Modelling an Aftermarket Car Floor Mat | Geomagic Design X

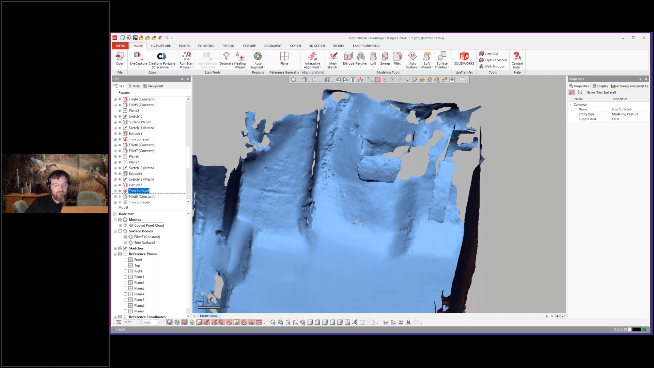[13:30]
and then trim it all together. So you see here, just to turn that off and on.
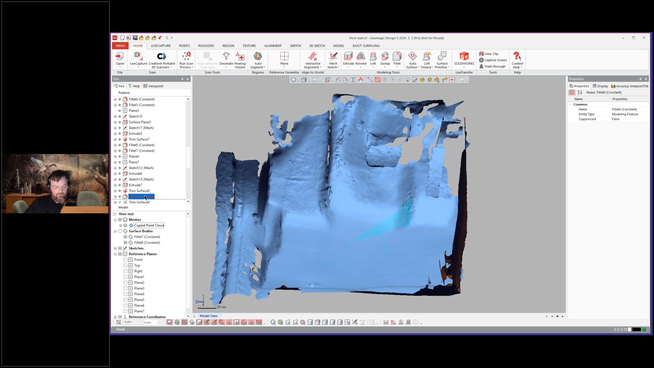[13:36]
And then go ahead and fit that.
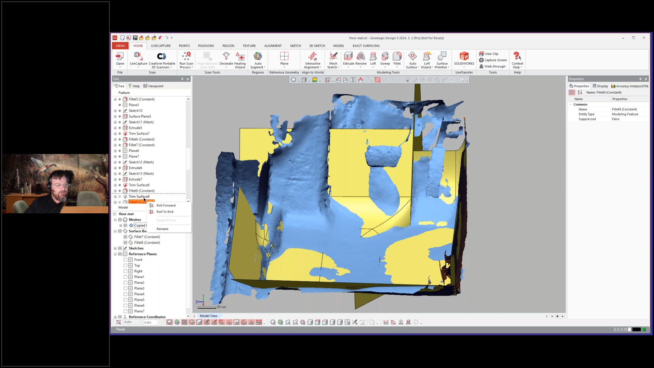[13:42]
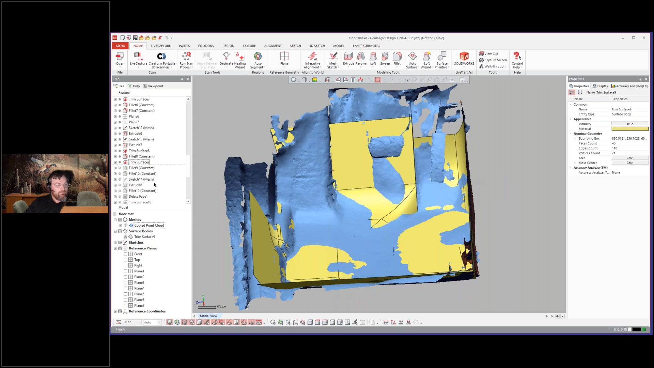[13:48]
Now we go ahead and add a few more fillets there.